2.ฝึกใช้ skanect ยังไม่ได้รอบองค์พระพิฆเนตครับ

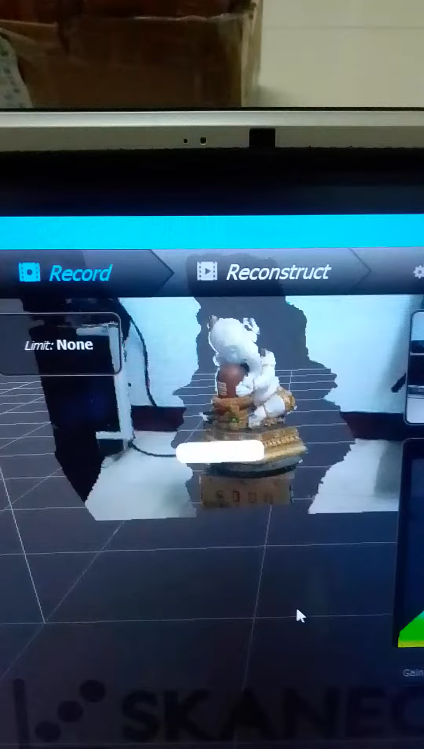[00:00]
ตอนนี้ผมจะสแกนด้วยในคาเนธ ผม
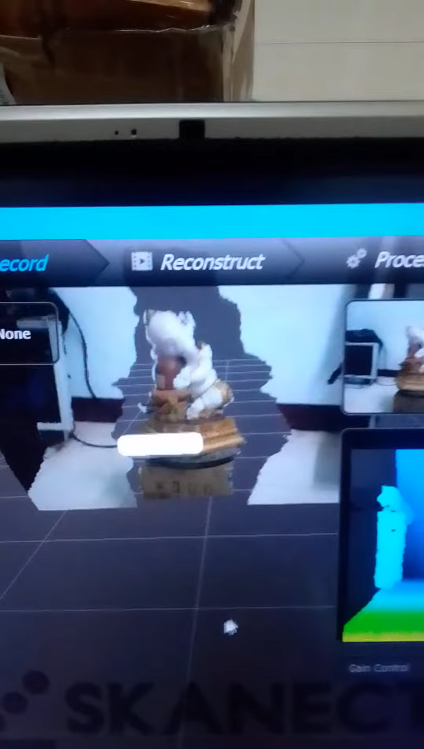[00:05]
แต่ทำยังไง ทำใดเช้า ผมก็ได้ด้านเดียวตลอดจะไม่ฝรั่งไทย ๆ ๆ ๆ ก็...